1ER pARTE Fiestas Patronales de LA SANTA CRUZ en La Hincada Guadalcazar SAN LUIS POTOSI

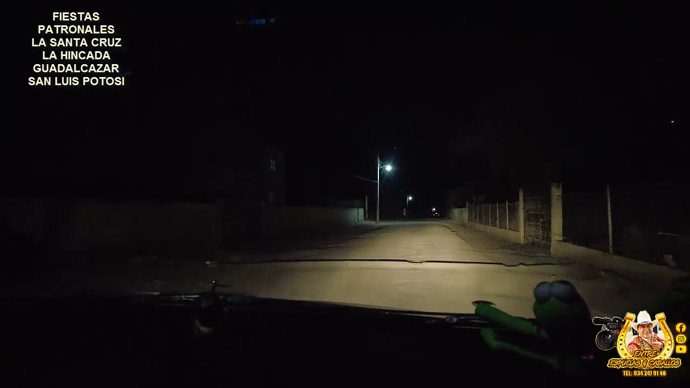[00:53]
Llegando ya a la hincada Guadalcázar, San Luis Potosí, así por tercer año consecutivo. Hoy están a hacer las mañanitas, estas son las 5:18, me dijeron que como a las 5:30 más o menos. Y pues bueno, ya fuimos por un cafecito también, porque para empezar bien en la mañana. Por ahí pasaron hasta los músicos, más que no había visto que eran músicos y no los grabé.